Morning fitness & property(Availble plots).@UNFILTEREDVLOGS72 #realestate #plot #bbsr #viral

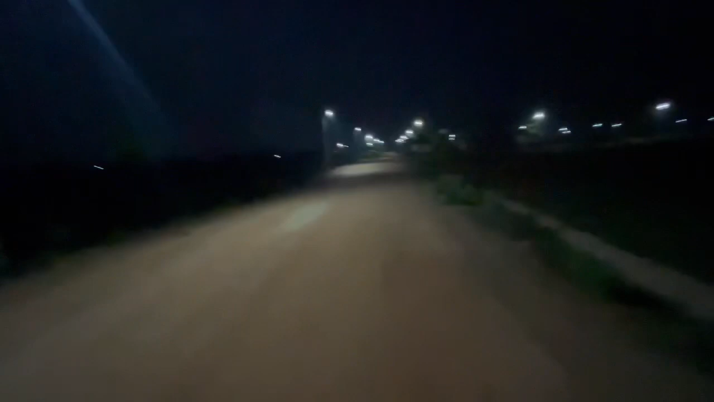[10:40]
ତ ଆଉ ସେଇ ହିସାବରେ ଦେଖିବାକୁ ଗଲେ ଆପଣଙ୍କର ଏଇ ଯେଉଁ ମେନ୍ ରୋଡ଼୍ଟା ଦେଖୁଛନ୍ତି ଏଇଟା ଆମେ ଦେଉଛୁ ଆପଣଙ୍କୁ 40 ଫୁଟିଆ, ଠିକ୍ ଅଛି।